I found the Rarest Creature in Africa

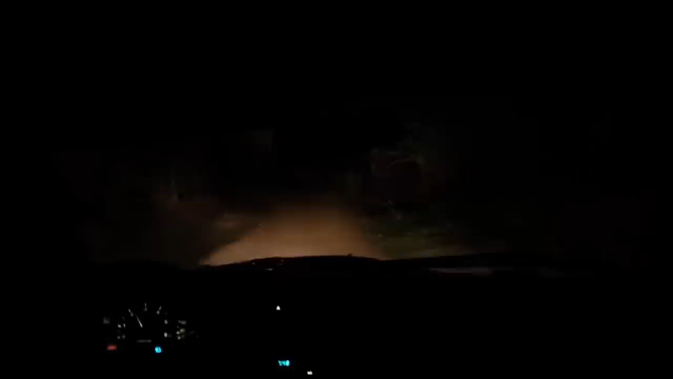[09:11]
Or 3. So, it's already dark. It's still 40 kilometers till Lolodorf.